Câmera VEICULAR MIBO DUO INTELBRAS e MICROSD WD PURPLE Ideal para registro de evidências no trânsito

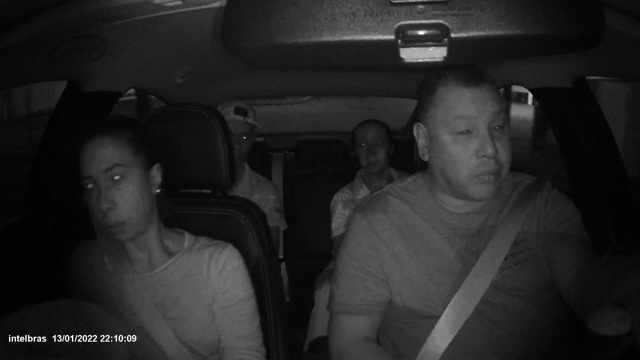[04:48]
as duas lentes têm gravação também com modo noturno então você vai conseguir visualizar tranquilamente as imagens tanto de dia,